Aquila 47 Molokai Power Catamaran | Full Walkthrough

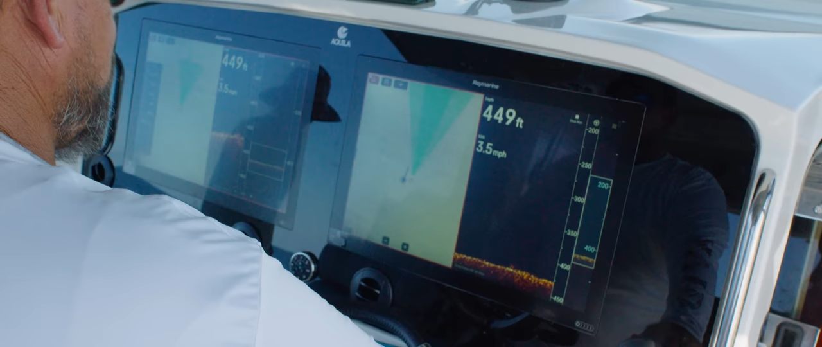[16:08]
On screen: depth 449 ft, speed 3.5 mph
you can split them up, but having a great big bottom machine, you can see all the detail and everything like that, which is really important fishing.